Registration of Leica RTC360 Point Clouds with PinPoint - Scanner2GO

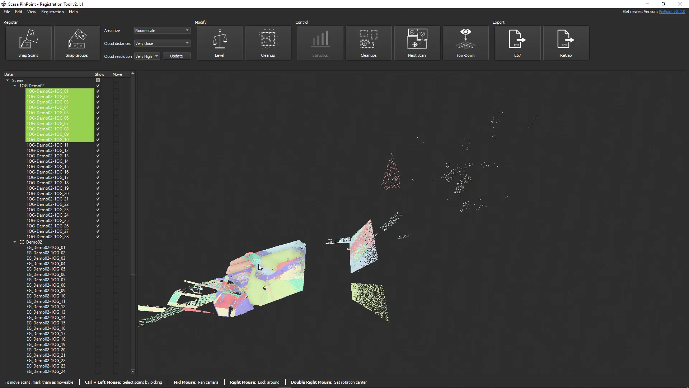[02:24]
We show the loading process here in fast motion. Pinpoint now loads the scans.
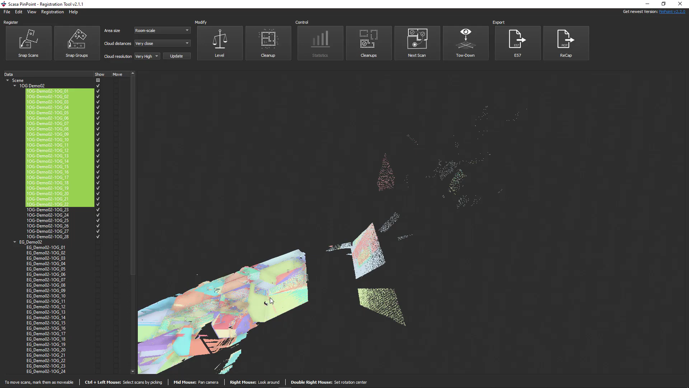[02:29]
After the import, it is best to first delete the interference points that were caused by reflections or measurements through window panes.
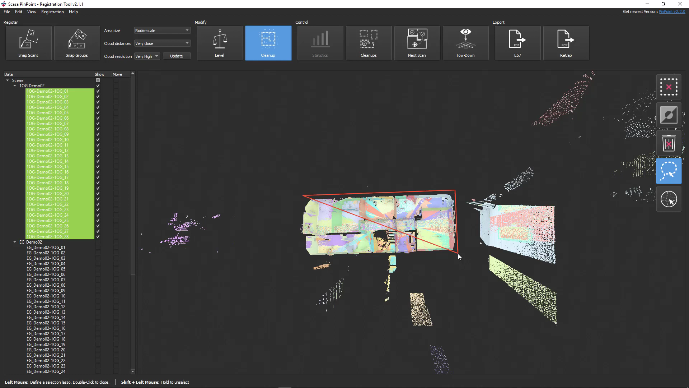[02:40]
To do this, activate the cleanup tool and drive around the object.
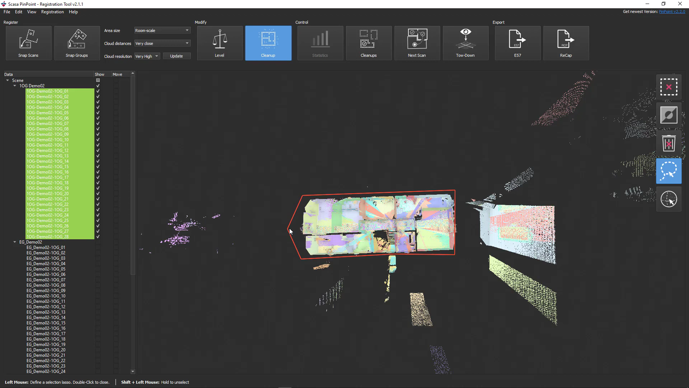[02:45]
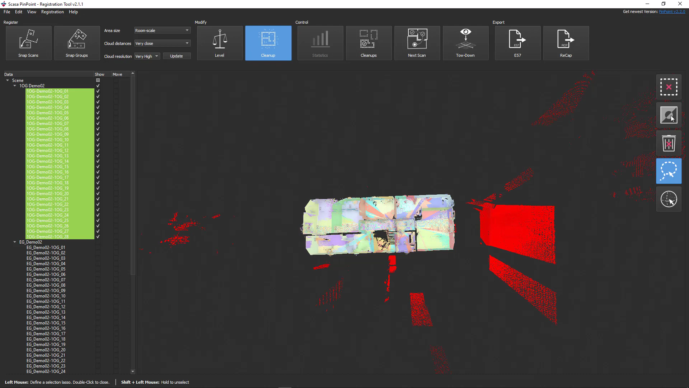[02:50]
Now invert the selection and confirm by clicking on the trash can symbol. Activate the move function for all scans in the group and start the bundle adjustment by clicking the snap scan button or hit the S key on your keyboard.
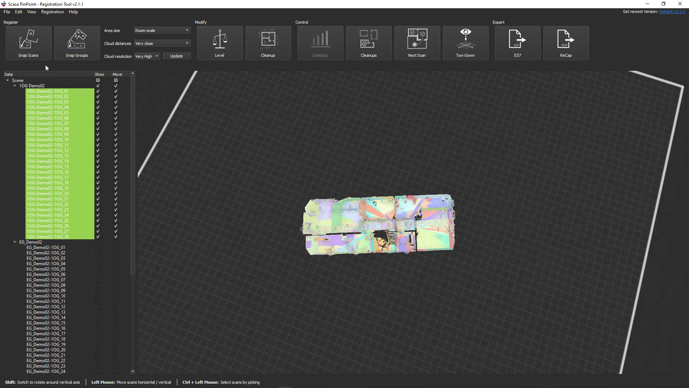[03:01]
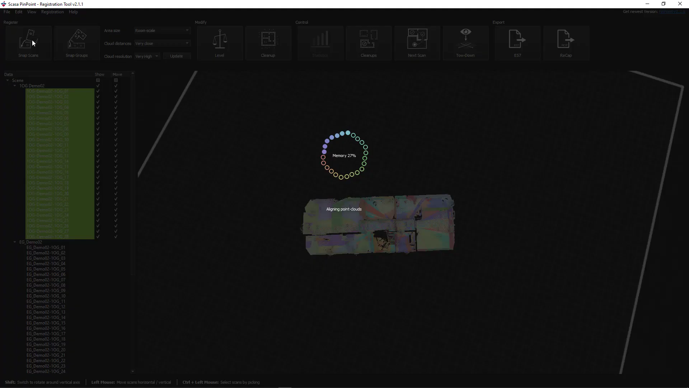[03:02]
As soon as the calculation has been completed,
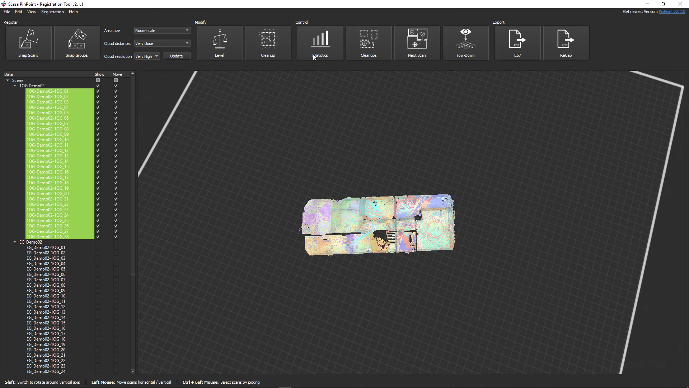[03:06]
you can use the statistics button to examine the deviation and the overlap.